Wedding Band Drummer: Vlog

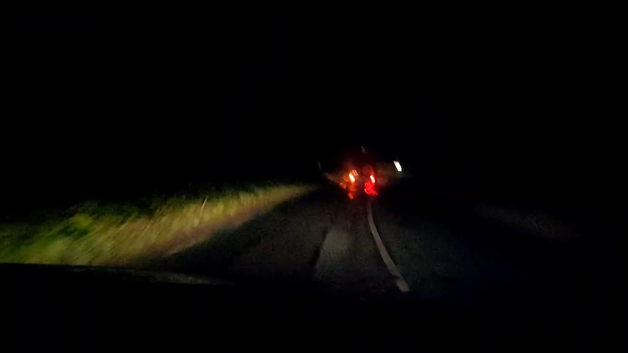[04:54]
I've ever been on it's a really pretty bad windy road it's kind of misty rain it's not a nice night